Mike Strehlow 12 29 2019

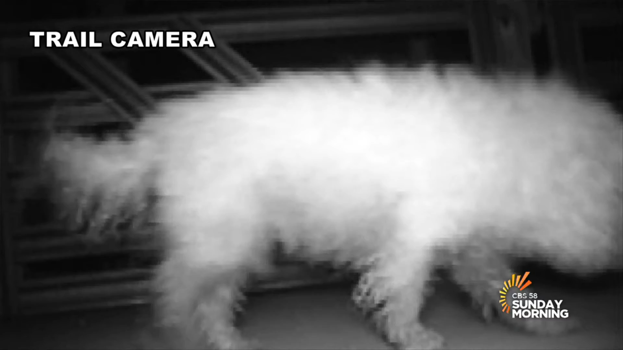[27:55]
Here you can see the group tracking Chewy, a Yorkie Poo, with one of their trail cameras.